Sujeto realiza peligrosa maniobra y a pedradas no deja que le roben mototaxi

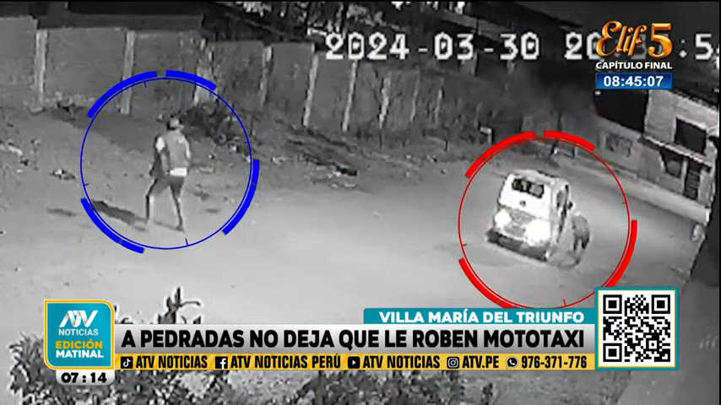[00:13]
Desafió a la misma muerte con tal de no ser una víctima más de la delincuencia. Es un mototaxista enfrentándose contra un delincuente armado en Villa María del Triunfo. La lucha era por evitar que se lleve su herramienta de trabajo. El hombre se había resignado al robo hasta que se percata que el ladrón no podía encender su unidad. Es entonces que busca una piedra, llama la atención del sujeto y se lo lanza con fuerza.
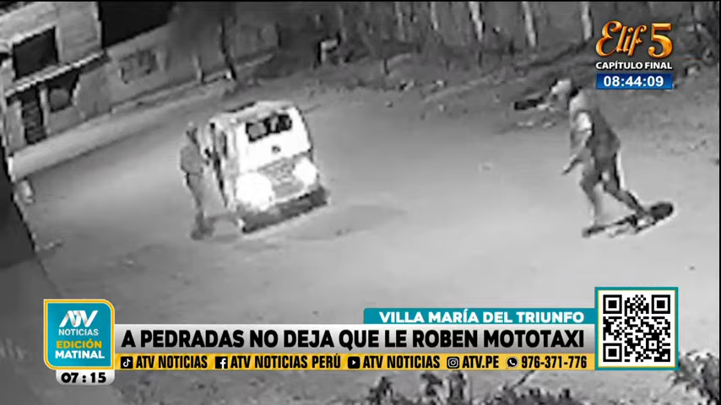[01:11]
La víctima sin temor empezó a replegar al sujeto mientras gritaba por ayuda. A pesar de sus esfuerzos, el delincuente escapó con su cómplice que lo esperaba cerca al lugar, a bordo de una moto.